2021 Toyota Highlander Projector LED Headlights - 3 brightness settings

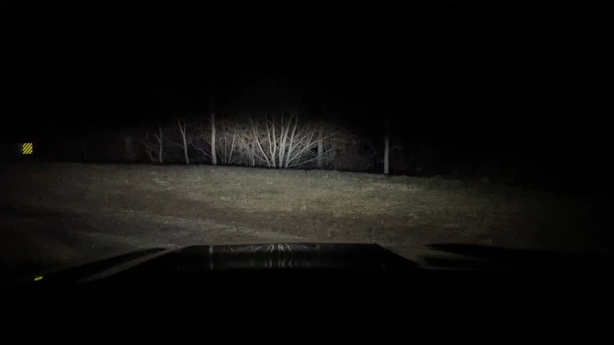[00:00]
This is a demonstration of the Highlander's headlights. There's actually three levels of intensity. This is the high beams. This is what you really would consider the low beams, but a lot of oncoming traffic has flashed me thinking that these are the high beams. But if you turn your turn signal stock towards you, you dull the intensity. And you'll probably have to do this if you're on a really dark road because even with these so-called low beams,
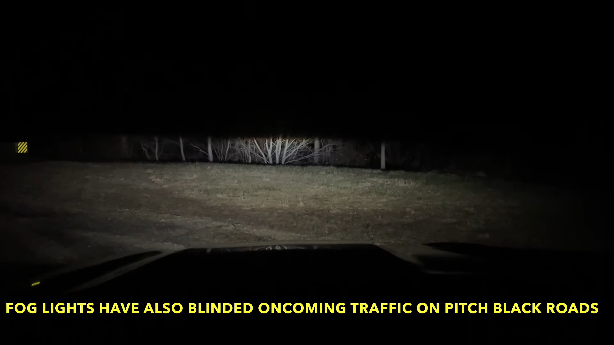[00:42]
So there's the high beams, the low beams, and then just the lowest intensity for the Highlander. These are the headlights while we're in motion.
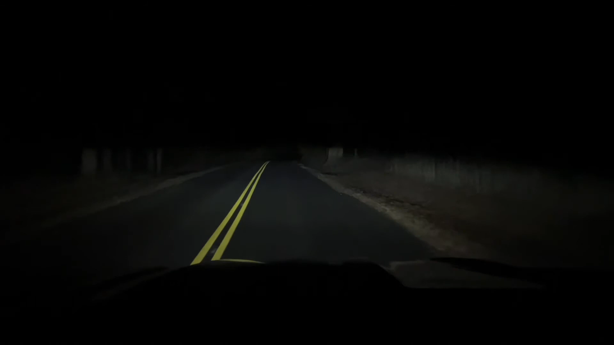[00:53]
This is the high beams, low beams, and the lowest intensity. It doesn't come very well on camera, but you can still get away with using these lowest settings because you can see a lot in front of you. But just to show you the stark difference, I'm going to go from the lowest setting to the highest setting.